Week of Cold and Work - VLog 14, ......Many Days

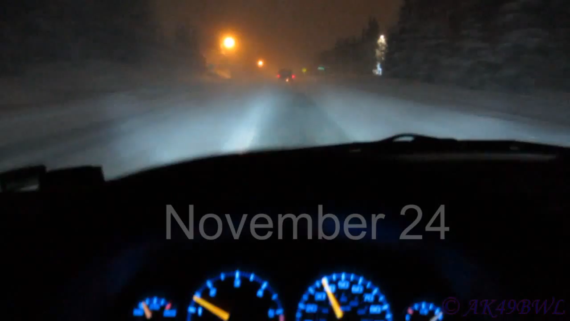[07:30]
and that makes me so incredibly happy, because I must say, while I am happy, my mom was cool enough to allow me to drive hers, I definitely like mine better.
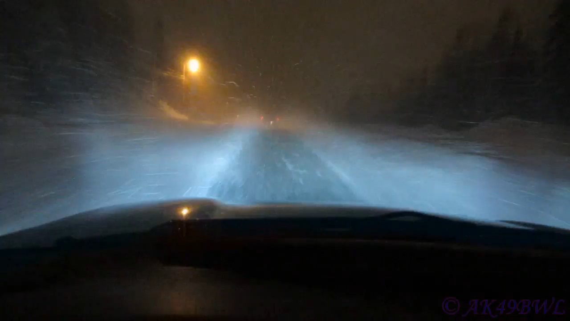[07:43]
And this is whiteout. I must be insane for trying to take video while we're in this type of condition. This is barely see anything. The camera actually sees better than I do. That's freaking hilarious right there. Anyway, I am headed to work. It's about 10:45 at night. I start work at 11:30, so I'll get a little bit of shopping done before start work. But no one gets to see what I buy because, you know, it's that kind of thing.
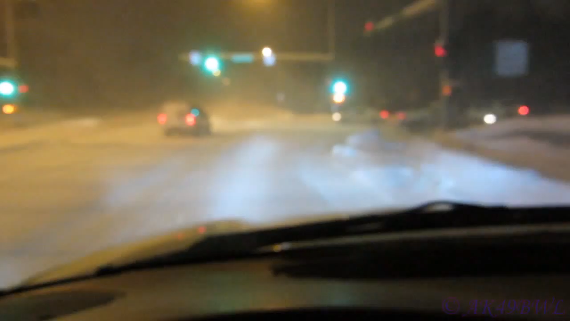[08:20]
But anyway, I will probably update as the night goes along. As for now, I'm just so glad my truck is in working order again and my brake is not locking up and overheating itself. Okie dokie, bye.